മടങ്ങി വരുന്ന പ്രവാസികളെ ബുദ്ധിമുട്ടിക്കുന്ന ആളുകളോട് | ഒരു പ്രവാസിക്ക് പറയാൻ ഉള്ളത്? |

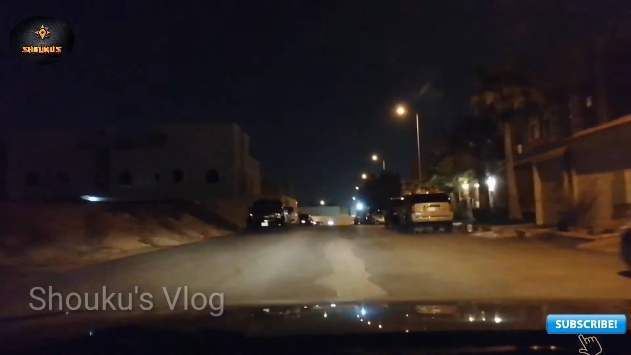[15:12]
ഉണ്ട്. ഇവിടുത്തെ ഗല്ലികളാണ് കേട്ടോ, വീടുകൾ നമ്മുടെ നാട്ടിലെ പോലെ ഓരോ ഗല്ലികളാണ്. ഒക്കെ സൗദികളെ വീടുകളാണ്, ഒക്കെ ഫുള്ള് സൗദി. എൻ്റെ മാഡത്തിൻ്റെ വീട് ഇതാ അടുത്തെത്തി.